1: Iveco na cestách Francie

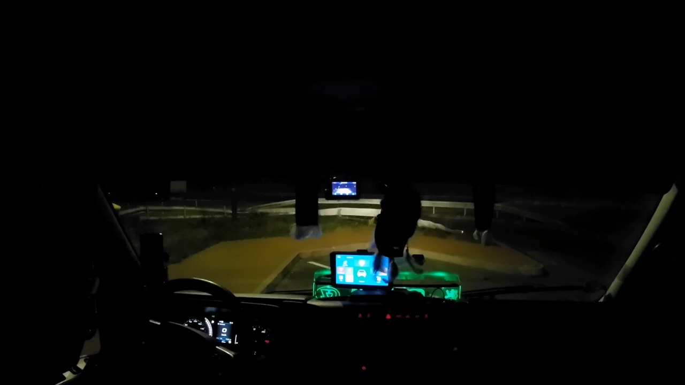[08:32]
5 ráno, ne, 5.25, po pauze a budeme pokračovat dál do Francie. Teda ne, že by se mi chtělo ráno úplně vstávat.
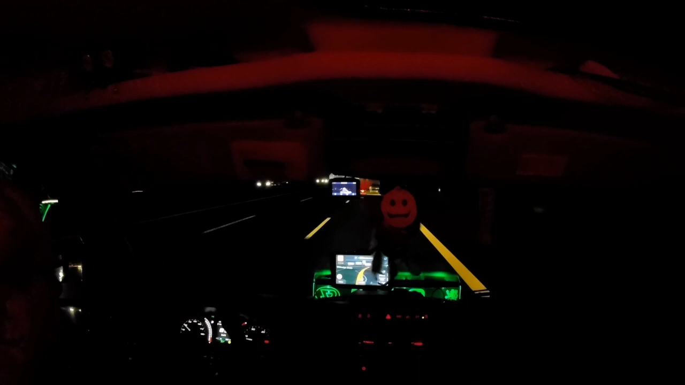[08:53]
Teďka jsme u Heilbronu. A tady to bývá právě vždycky strašně zasekané. A bude ještě, myslím, minimálně 2 roky. Tady je lepší projíždět v noci, tak do těch 6 hodin do rána. 6 už to začíná být plné, ale ještě ne taková.